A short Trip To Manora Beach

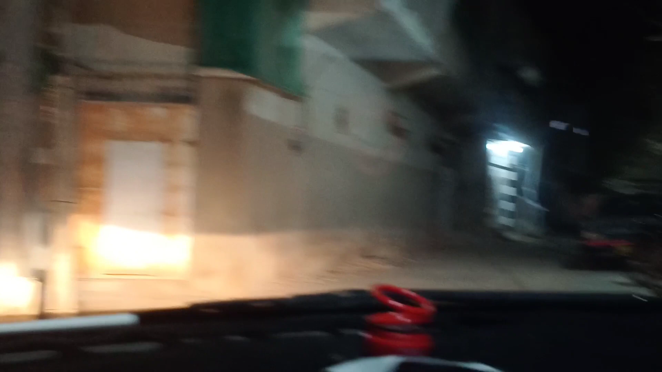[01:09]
अब हम रास्ते में कहाँ जा रहे हैं सुहान? अंडा पराठा लेने।
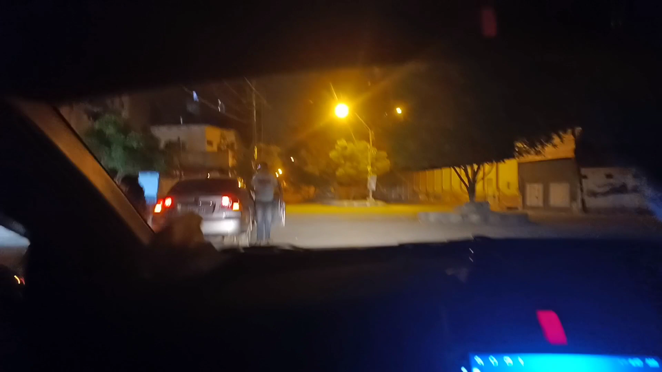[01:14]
हम लेने जा रहे हैं नाश्ता। यस
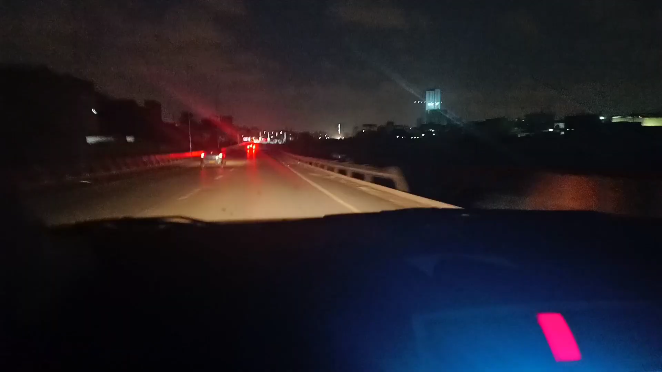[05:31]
और ये आ गए हम कहाँ पे? लियार एक्सप्रेस वे। उस टाइम भी रशा भैया लाइन लगी हुई